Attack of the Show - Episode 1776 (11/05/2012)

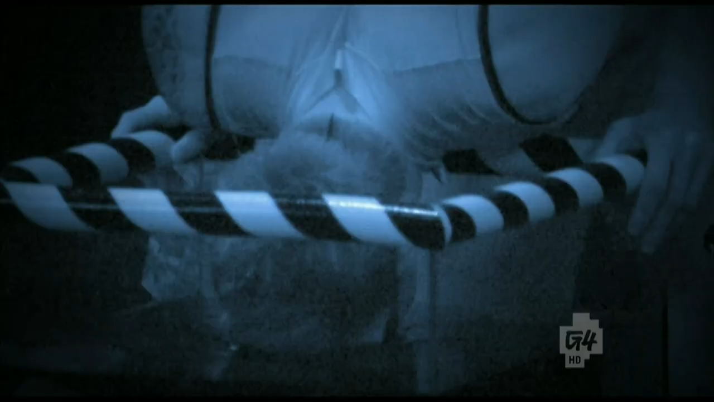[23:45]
These people, I think they're bobbing for a ring in there.